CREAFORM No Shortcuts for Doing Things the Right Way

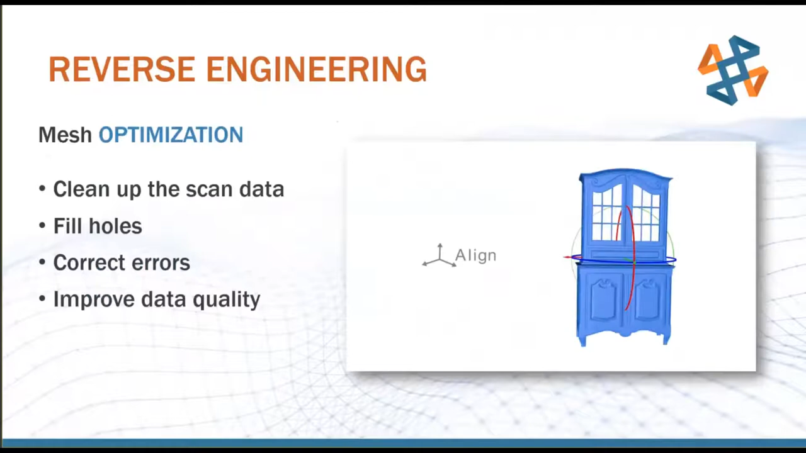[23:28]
We have a bunch of different mesh optimization tools for cleaning up scan data, filling holes, aligning scans, correcting errors, improving data quality. Tons of very, very useful tools when you're going through and dealing with this kind of organic,
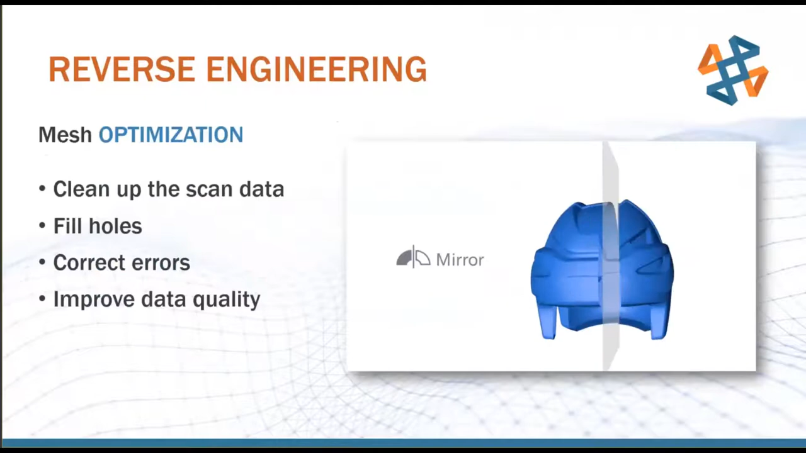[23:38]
messy, real-world data that's not as nice as your CAD package, right?
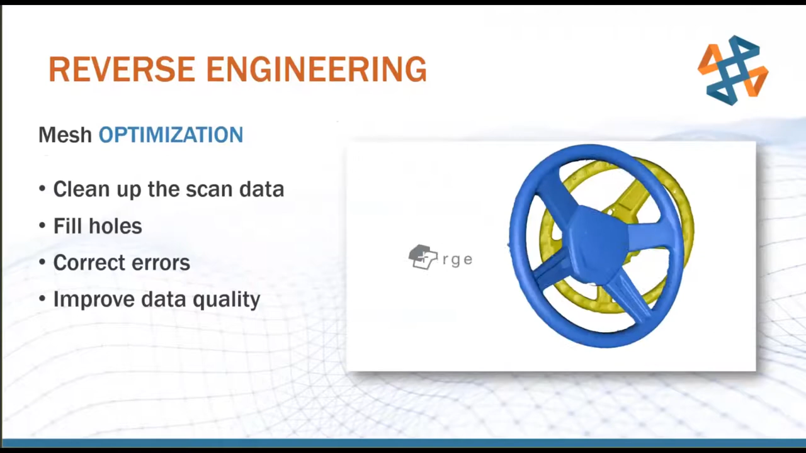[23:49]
It's not perfect for CAD, which is the exact reason why we're hanging out in this software is we're trying to get it perfect to pull it into CAD.
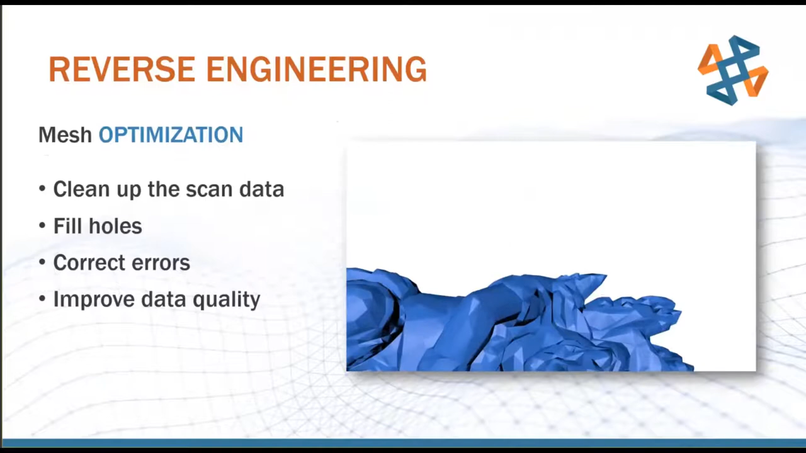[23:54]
For parametric modeling, we can use a bunch of different tools to basically idealize this.